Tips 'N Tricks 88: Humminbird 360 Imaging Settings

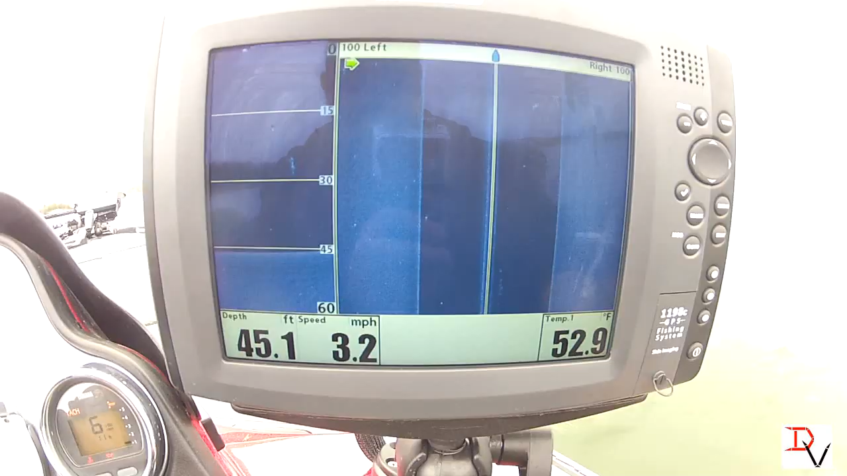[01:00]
On screen: depth 45.1 ft, water 52.9°F, speed 3.2 mph
this has been our down imaging
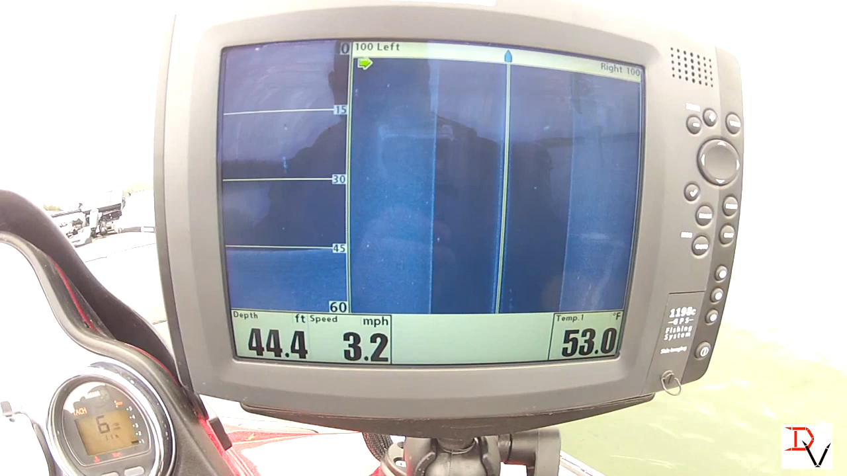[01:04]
On screen: depth 44.4 ft, water 53.0°F, speed 3.2 mph
and our side imaging the first thing we need to do is go through the menu system if you hit menu twice you'll come to your accessories tab if you
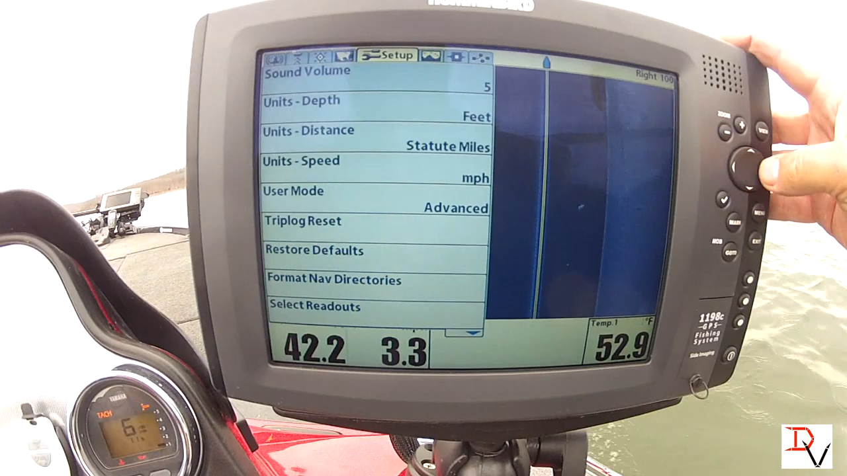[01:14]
On screen: water 52.9°F
you can scroll across with that key first thing we got is our side image or 360
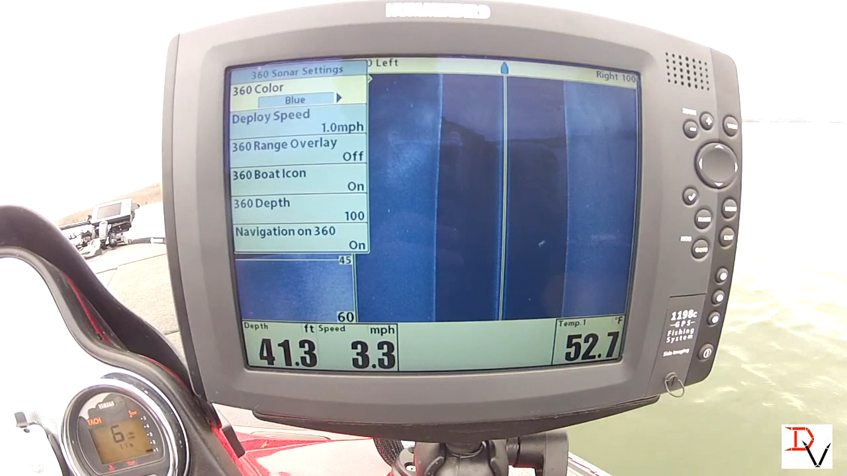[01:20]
On screen: depth 41.3 ft, water 52.7°F, speed 3.3 mph
settings you can choose your color palette you can do the deploy speed the range overlay which is yours
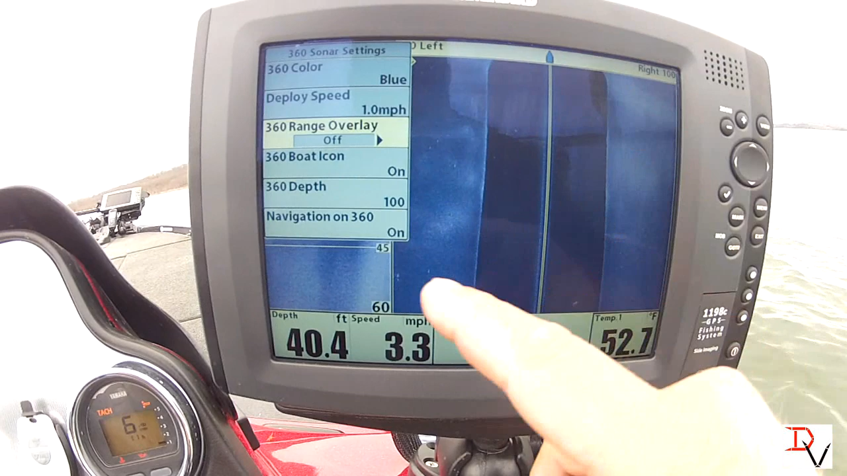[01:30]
On screen: depth 40.4 ft, water 52.7°F
the circles around and we'll show this all this stuff your boat icon the depth of 360 and if you want to turn navigation on navigation on will show you your waypoints
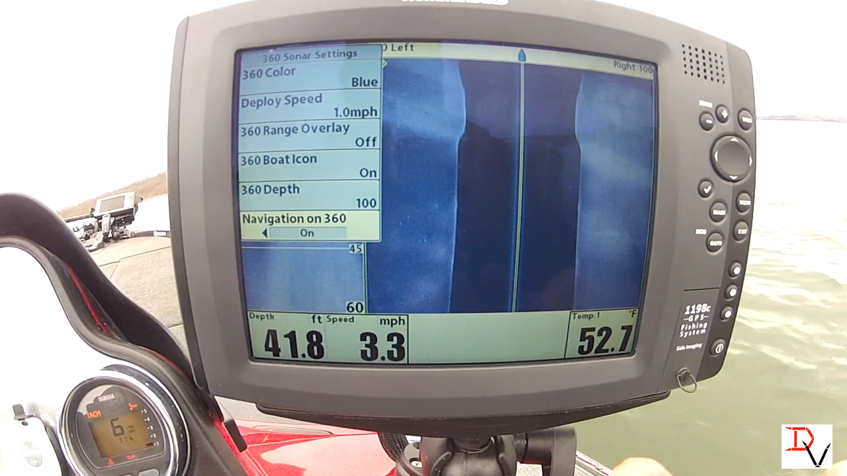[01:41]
On screen: depth 41.8 ft, water 52.7°F, speed 3.3 mph
as you create them so the first thing we need to do is we need to deploy our 360 imaging
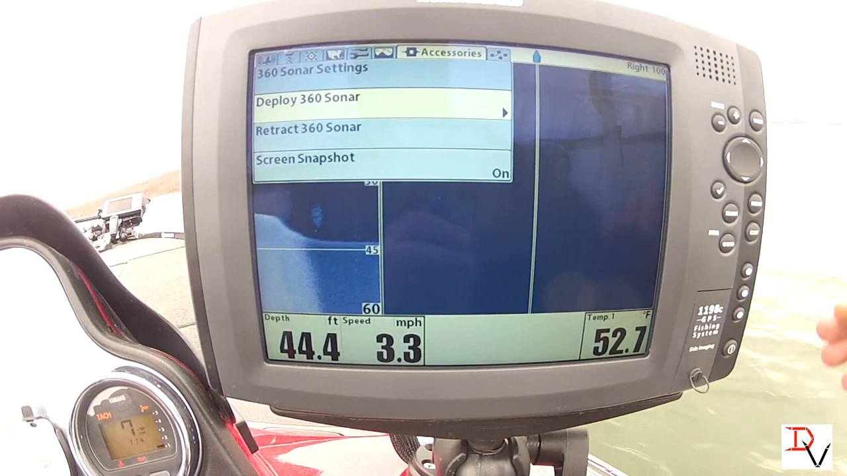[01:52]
On screen: depth 44.4 ft, water 52.7°F, speed 3.3 mph
our 360 imaging is deployed I
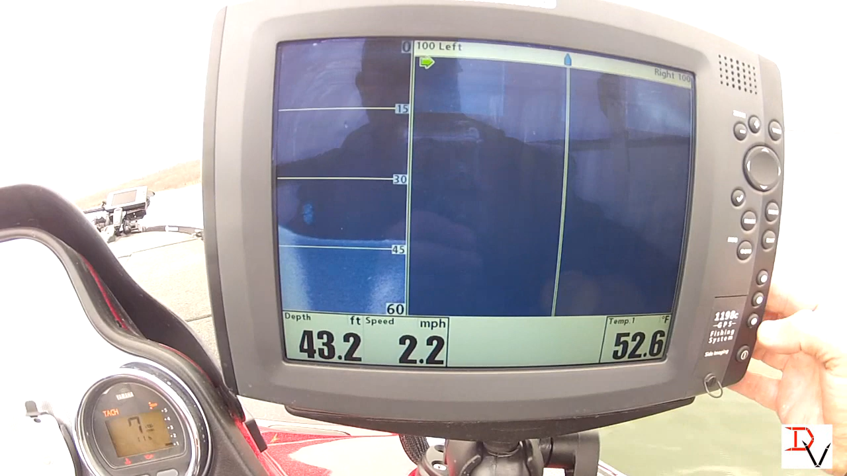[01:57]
On screen: depth 43.2 ft, water 52.6°F, speed 2.2 mph
have it set on a preset hotkey and there it is
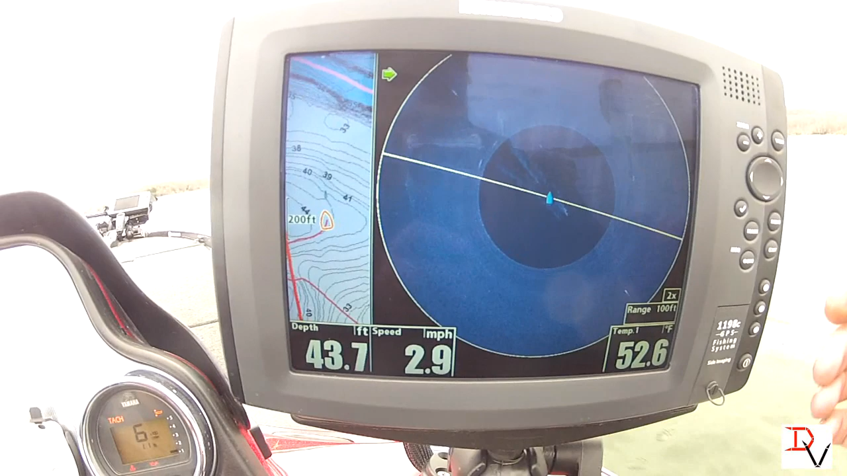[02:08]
On screen: depth 43.7 ft, water 52.6°F, speed 2.9 mph
we'll go through some of the settings now with your menu and a split screen you're going to have
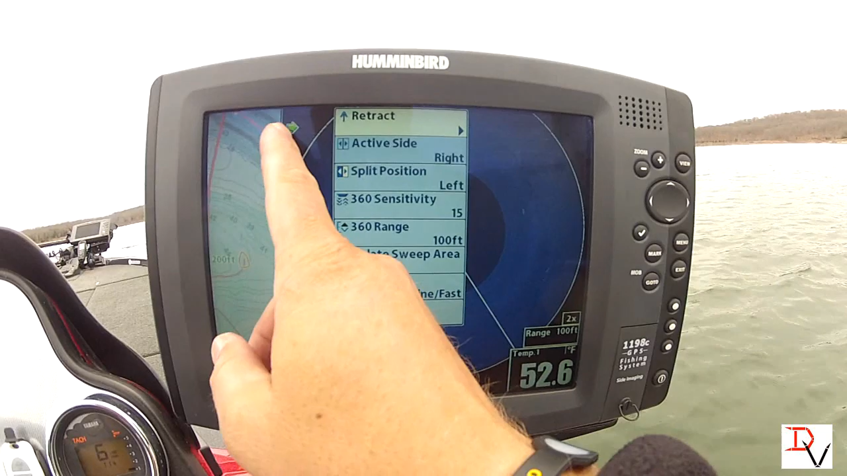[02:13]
On screen: water 52.6°F
your active side which is shown by the green arrow you've got we've
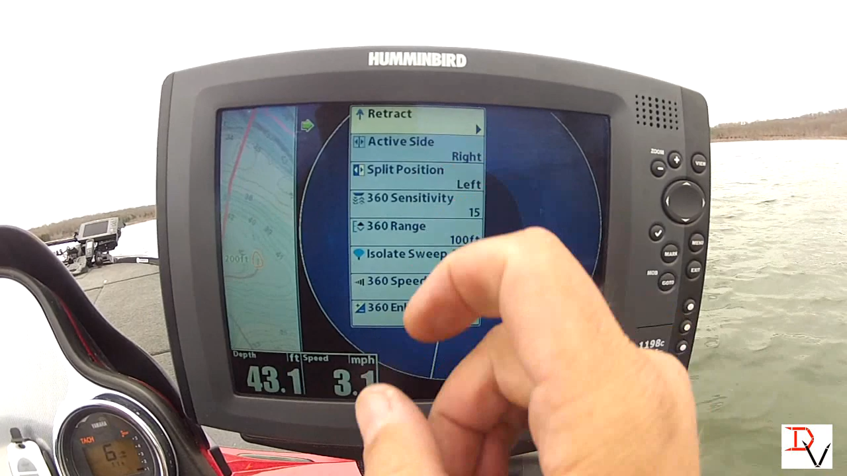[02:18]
On screen: depth 43.1 ft, speed 3.1 mph
got our active side you can adjust your split screen to however much you want if you want more
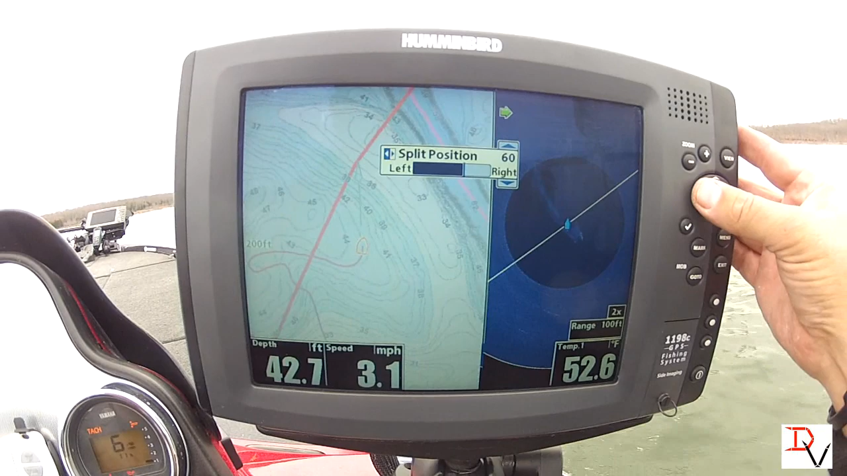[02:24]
On screen: depth 42.7 ft, water 52.6°F, speed 3.1 mph
three mapping than 360 on this case I want just a little sliver of mapping and a lot of 360 your sensitivity 10 is going to be factory default I've already found that if you bump it up a little bit
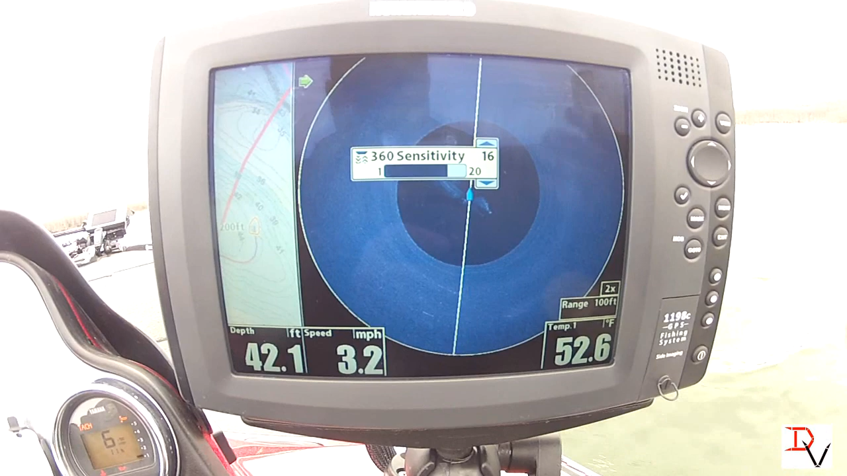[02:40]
On screen: depth 42.1 ft, water 52.6°F, speed 3.2 mph
it's going to help you identify fish and that's what we're looking for your range you can set your sweep range and you see as we increase that we increase this data here I like setting it on about
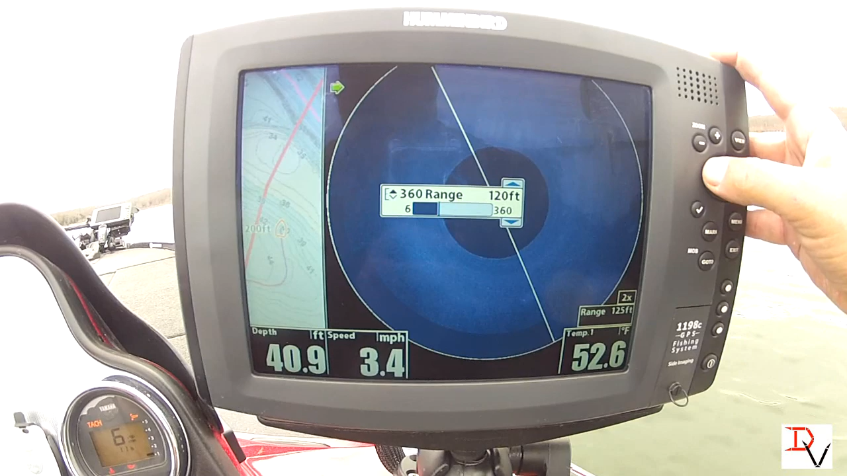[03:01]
On screen: depth 40.9 ft, water 52.6°F, speed 3.4 mph
120 100 and 100 foot you
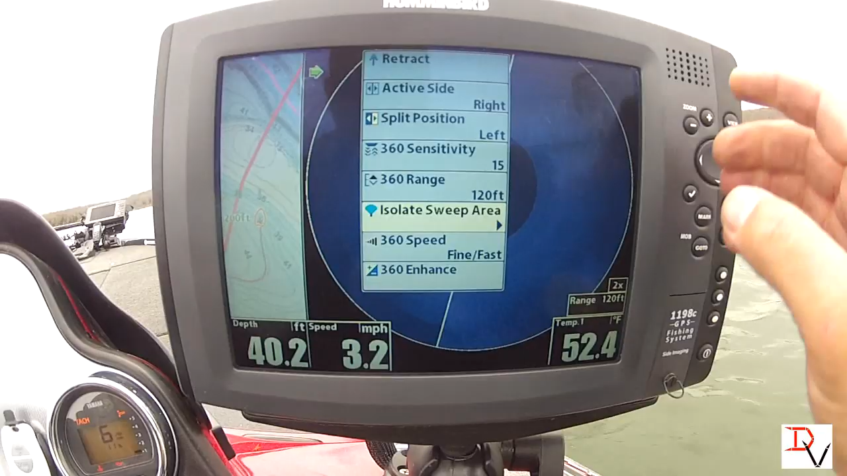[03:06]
On screen: depth 40.2 ft, water 52.4°F, speed 3.2 mph
can isolate a sweeper
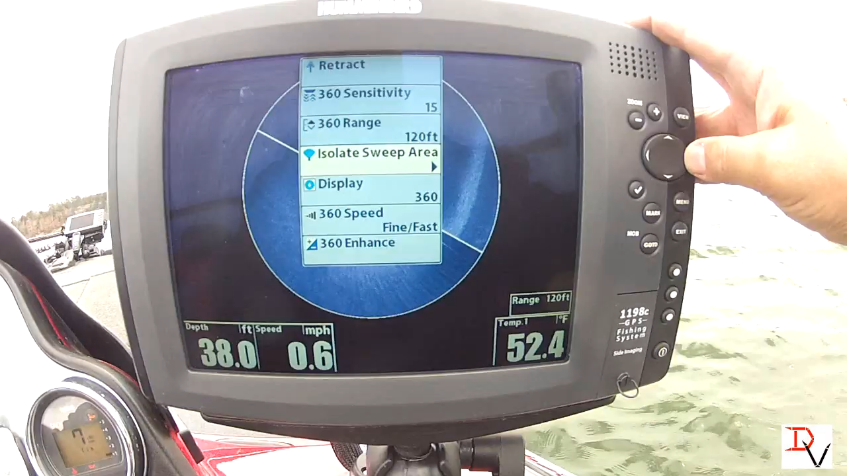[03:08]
On screen: depth 38.0 ft, water 52.4°F, speed 0.6 mph
by hitting here you can adjust the position as you can see it's rotating if you want to look 90 degrees to the right there if you want to change the size you can adjust the size all the way down
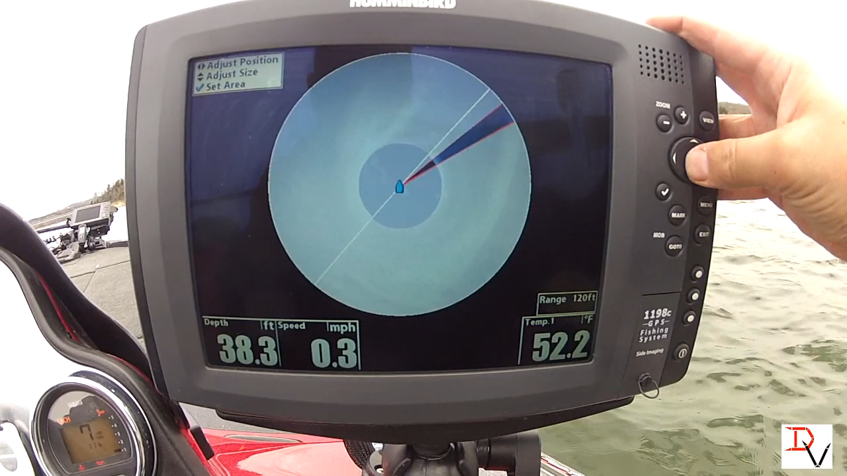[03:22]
On screen: depth 38.3 ft, water 52.2°F, speed 0.3 mph
to 10 degrees see how that opens it up then you can you can adjust where you want to look see the neat thing is we're setting still and we're still creating images which was not able to do with side imaging before we're going to leave it on
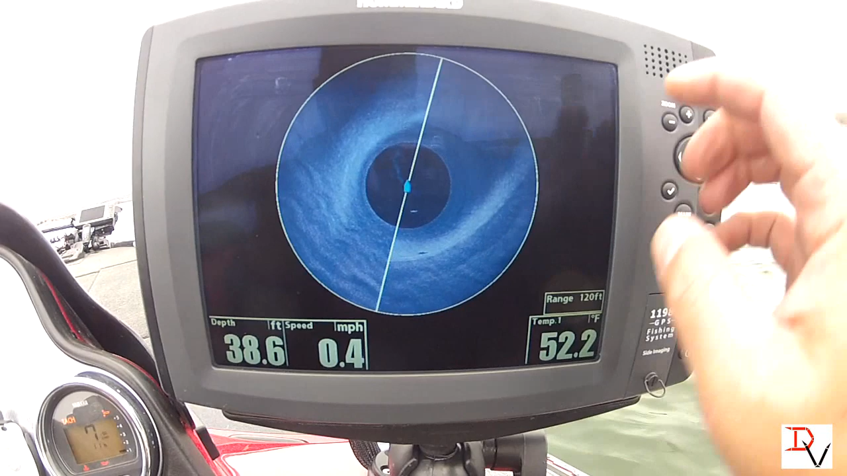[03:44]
On screen: depth 38.6 ft, water 52.2°F, speed 0.4 mph
hey check out that fish right there there's a shadow from it there's a fish right there that was behind the boat now you can zoom in see zooming in we got this fish right here look at that school of fish that just showed up but we'll go back through our menu there is some presets and display you've got just the front you can look at just behind you you can look at the left